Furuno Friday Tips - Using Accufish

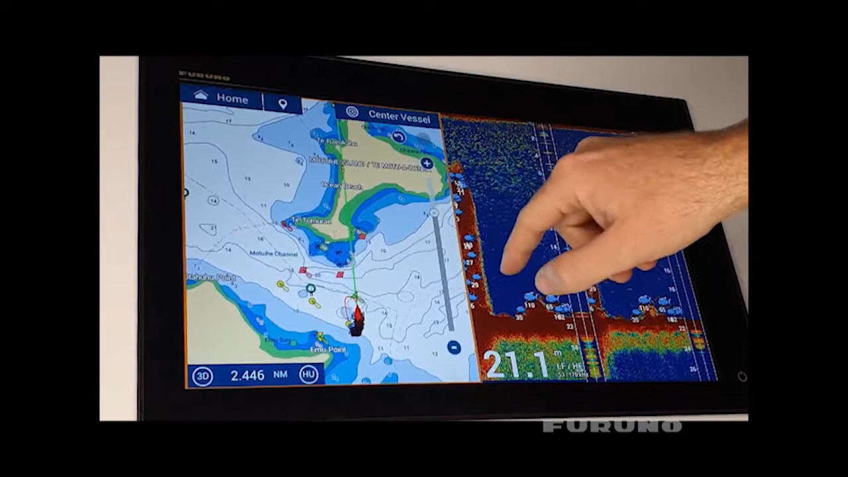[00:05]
What this does is it actually measures the size of the fish as you go over the top of it.
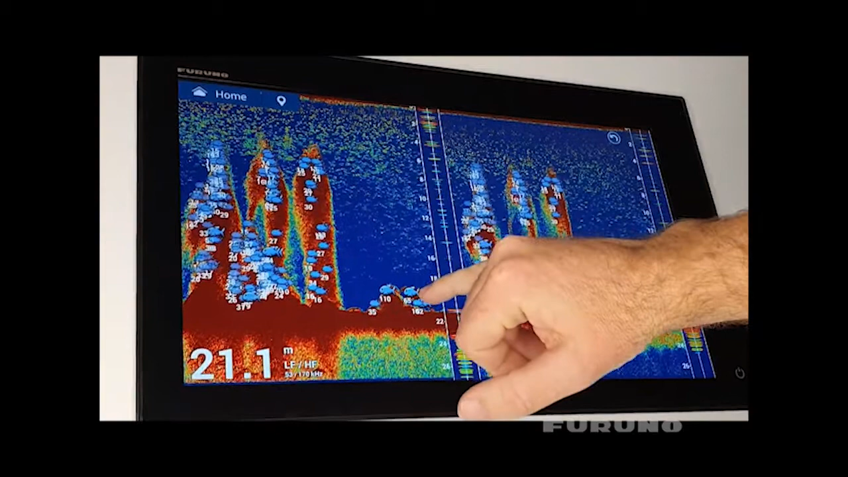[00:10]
On screen: depth 21.1 m
However, this is looking a bit cluttered at the moment with this many fish on here.
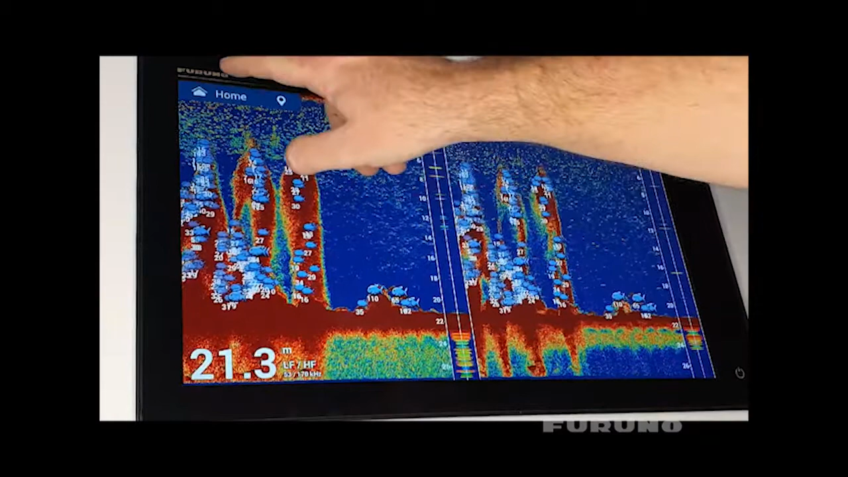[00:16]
On screen: depth 21.3 m
So what we can do is we can go into the fish finder settings
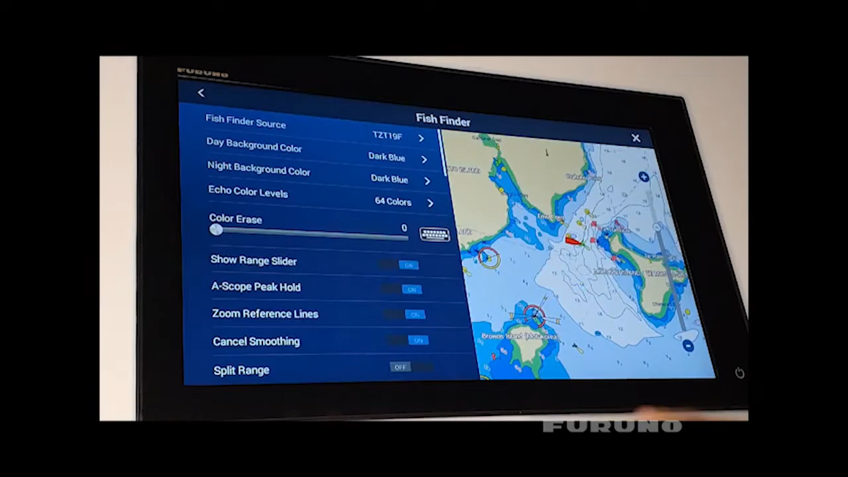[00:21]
and we can change those symbols from being on to turning them off.
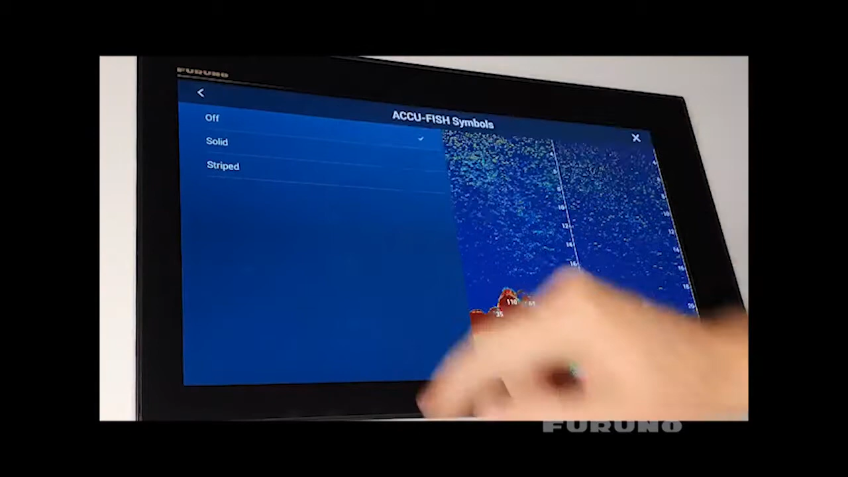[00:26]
So we're just displaying a number now of the size of the fish.
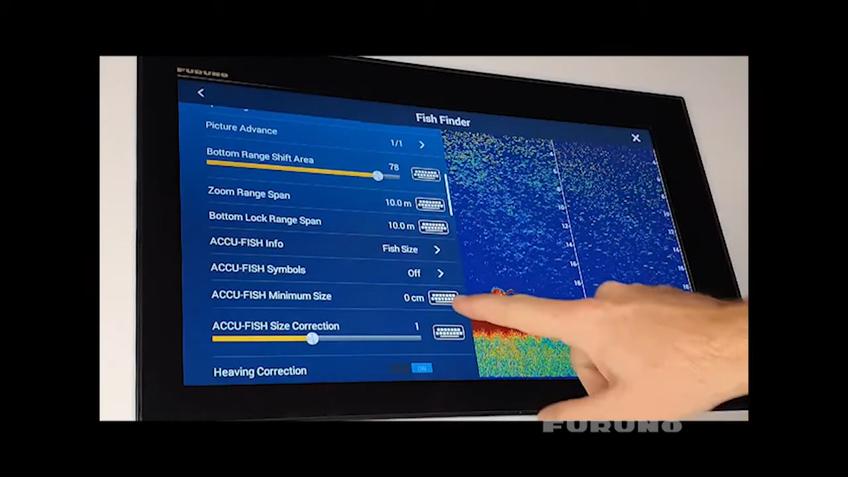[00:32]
We can also filter that to only show us the fish size that we want. So for example, I'm going to change this so it's only going to show us fish that are over 40 centimeters.
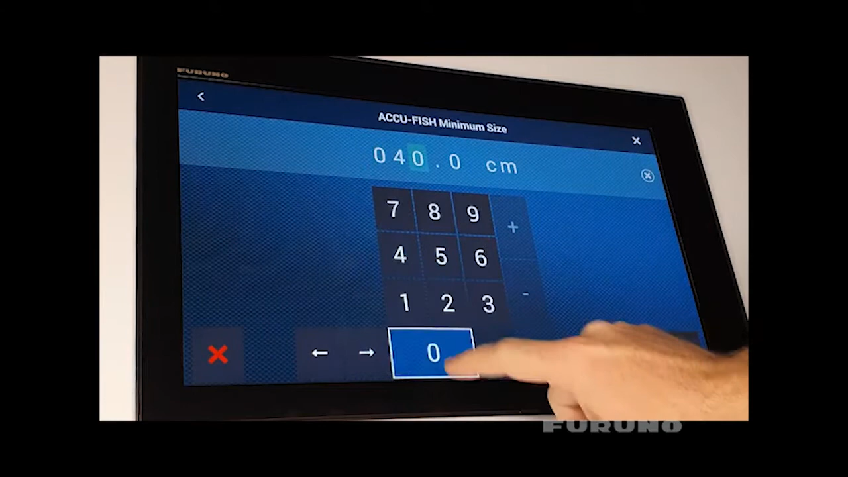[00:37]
So if I go back onto the screen now, I can just see my targets that are over 40 centimeters.
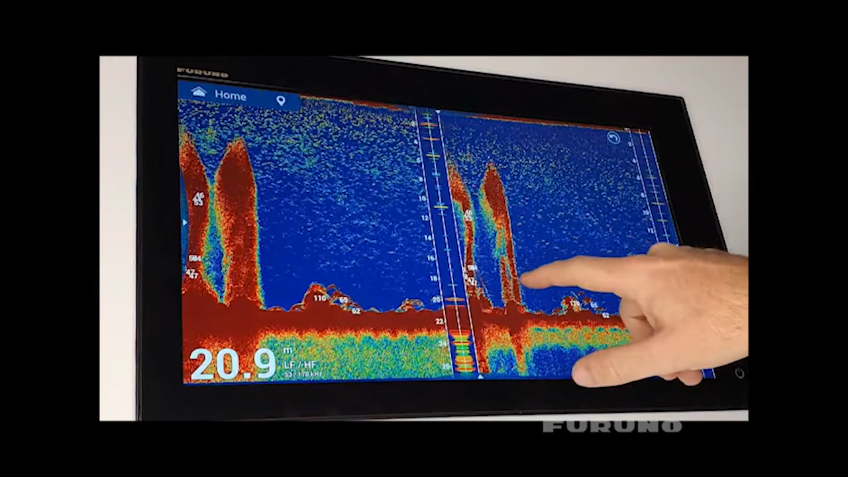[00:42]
On screen: depth 20.9 m
So we can target the big fish.
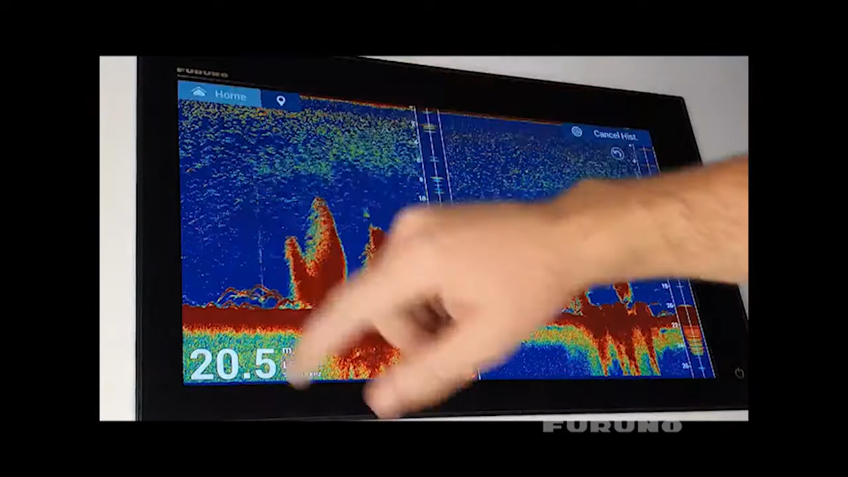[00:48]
If I go back now to my chart plotter, I can actually see that the Accufish symbol is actually left on the chart.